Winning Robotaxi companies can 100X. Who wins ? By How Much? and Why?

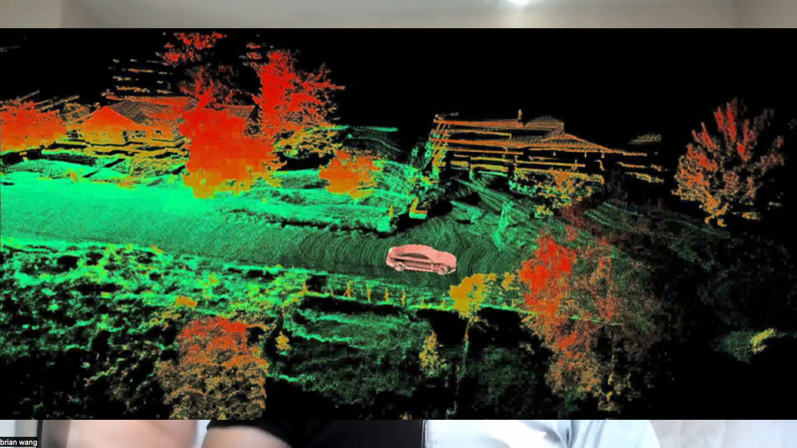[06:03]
We can see some of the images here where it gives you the outline of objects that lets you know, hey, there's something like a vehicle X distance away. I can see it with my laser radar. I can know, okay, I need to avoid that thing. So it helps to avoid collisions. Tesla chooses not to use laser radar because it uses cameras, which the thinking is we can drive with our eyes,